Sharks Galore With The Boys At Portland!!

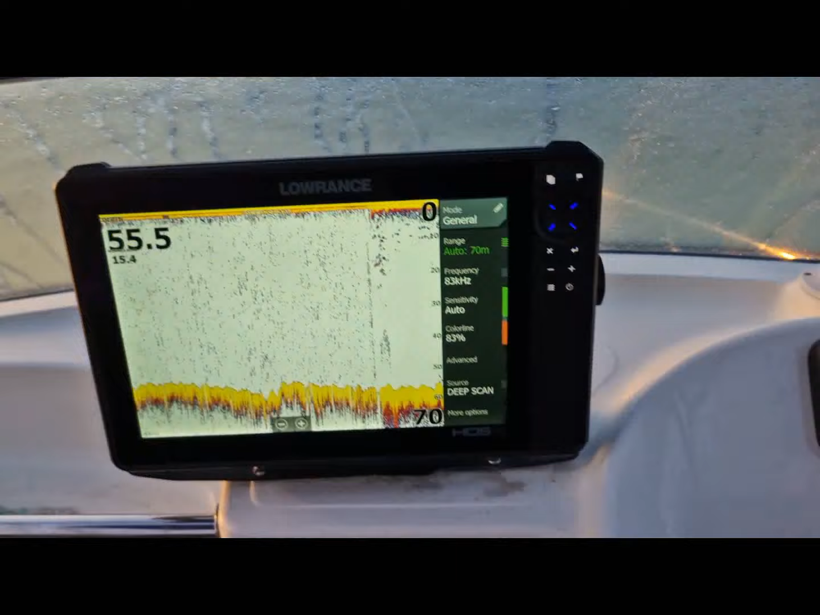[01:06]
All right, here we are in 55 metres amongst me gummy marks there. On the way out, we've seen dolphins, seals, whales.
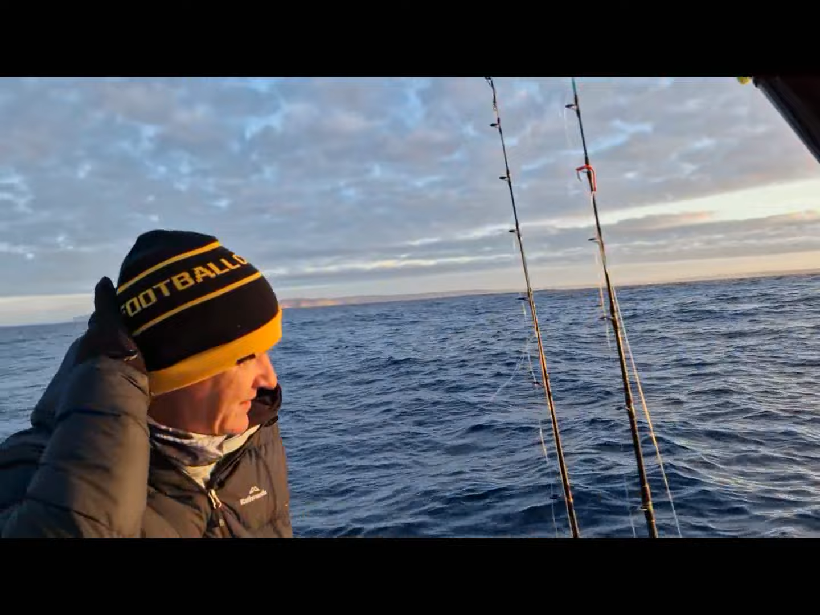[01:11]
We've seen bloody everything.
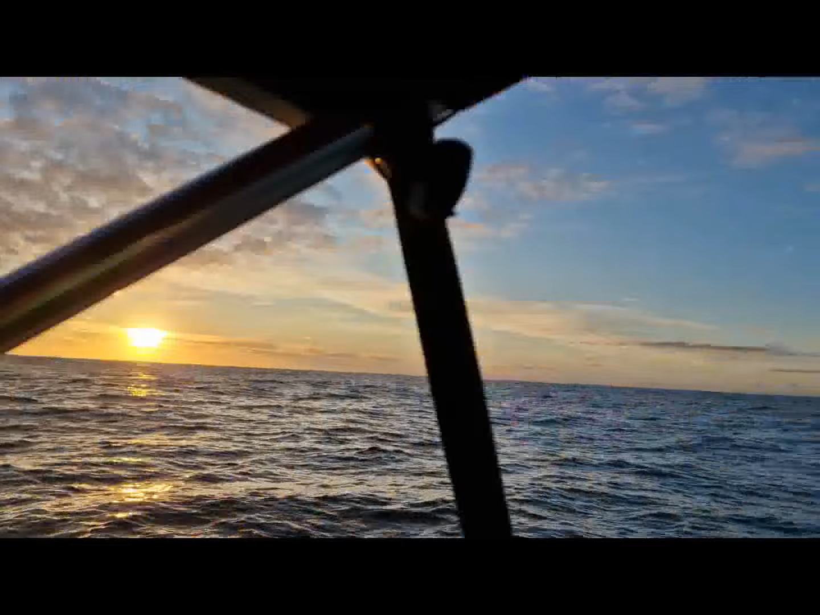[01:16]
So a bit of bait on the screen, but as you can see, there's definitely no birds or any action like that. So we're gonna have a drop on the bottom.
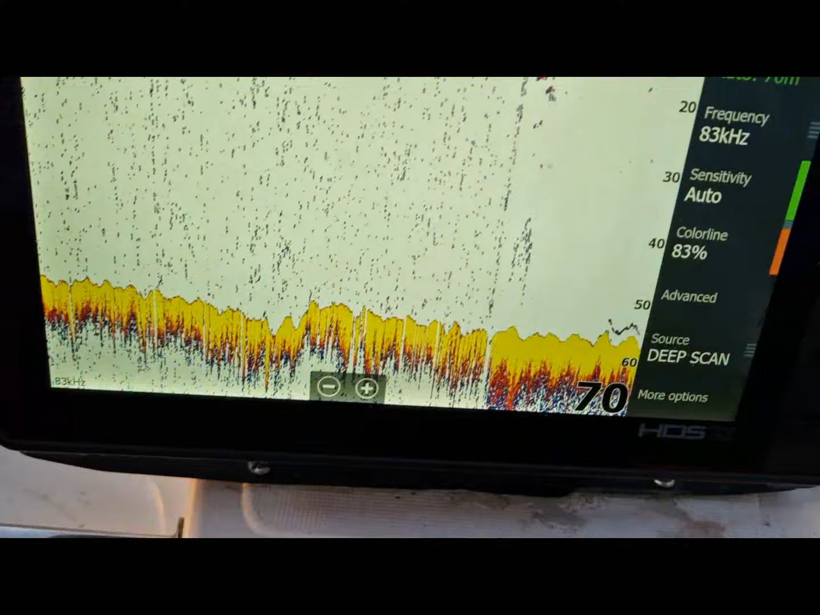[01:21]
Look, we've got some stuff on the bottom here. So it looks like a good spot. Some good lumpy bottom, some fish up there.